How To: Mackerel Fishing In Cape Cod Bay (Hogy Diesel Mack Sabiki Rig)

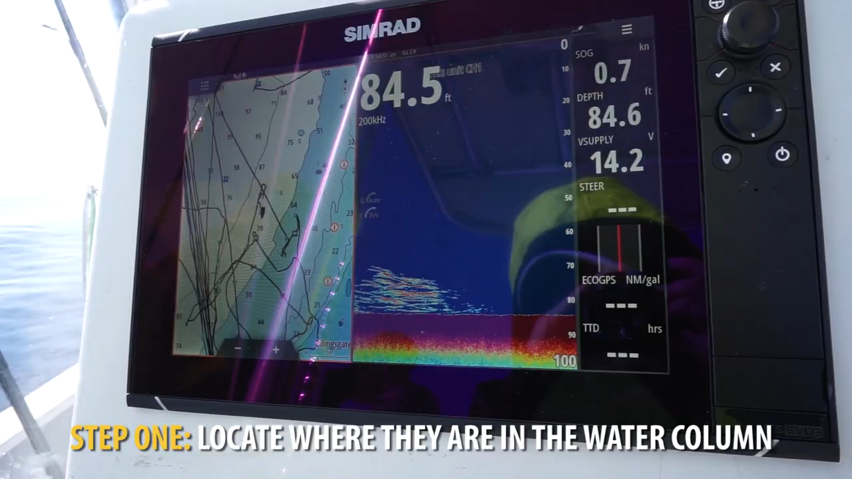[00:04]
Once you've located them you'll pay careful attention to where they are in the water column.